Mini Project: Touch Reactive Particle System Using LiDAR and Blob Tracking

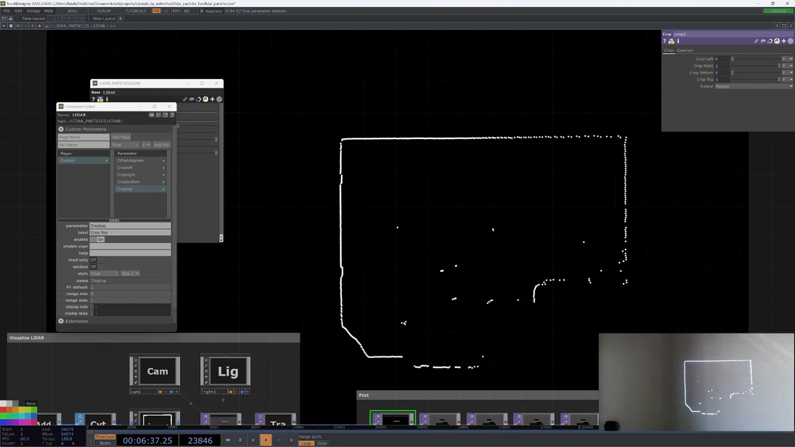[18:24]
And now we can simply here, I'm gonna do the top or the bottom and the right first because